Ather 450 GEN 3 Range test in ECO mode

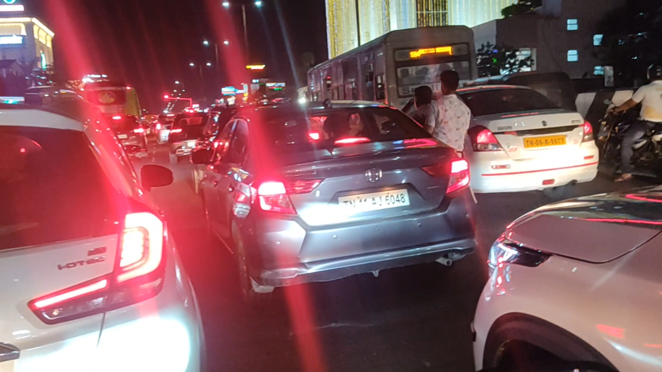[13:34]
Guys, we are going to the beach We are going to the beach The traffic is heavy You can
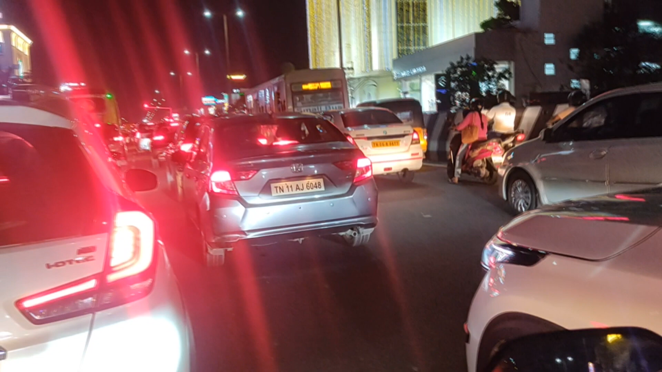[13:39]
see the charge is 22% We are going to the beach So let's get started